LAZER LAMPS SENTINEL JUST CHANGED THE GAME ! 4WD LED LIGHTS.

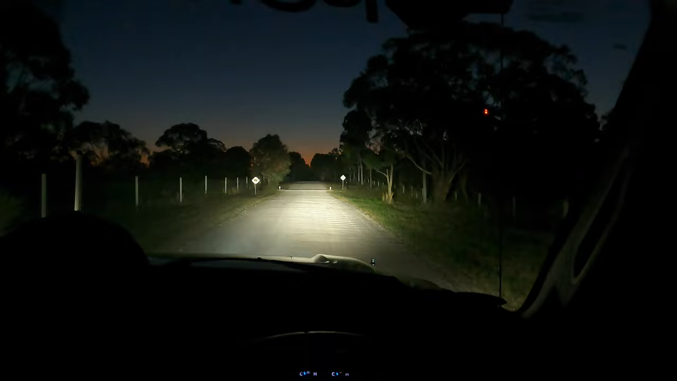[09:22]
wow that's awesome now we'll get a center one as well so now that's my center one as well so that's all three and that's not even including my roof light bar